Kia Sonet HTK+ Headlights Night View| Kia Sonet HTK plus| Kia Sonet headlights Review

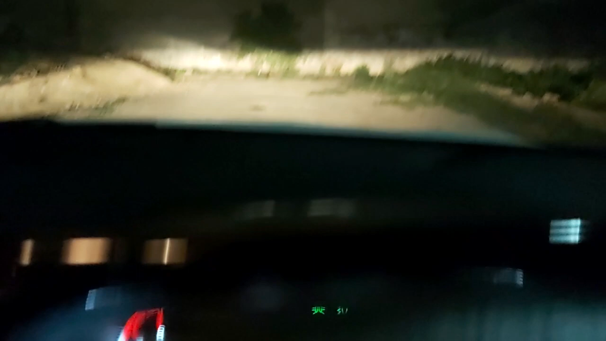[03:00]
तो यह light भी कम हो गई, मैं एक बार फिर से आपको करके देता हूँ, यह देखिए, मैंने डिपर प्रेस किया, और रिलीज कर दिया प्रेस किया है, रिलीज कर दिया,
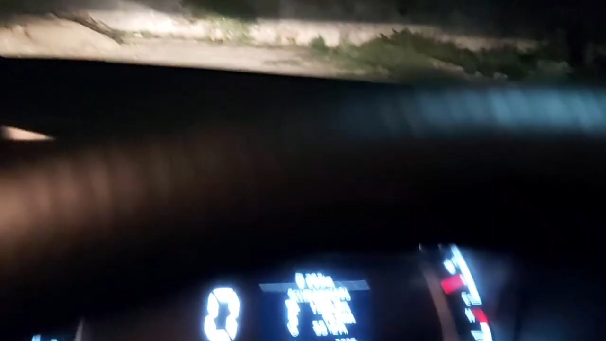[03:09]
तो आपको high और low beam में light जो है, वो reflect होती है, तो इसलिए हमें जो है, डिपर ऐसे दिखता है, क्योंकि जब हम प्रेस करते हैं, तो high beam चलती है, जब हम रिलीज कर देते हैं, तो low beam चलती है, तो यह थे डिपर के बारे में थोड़ी से information,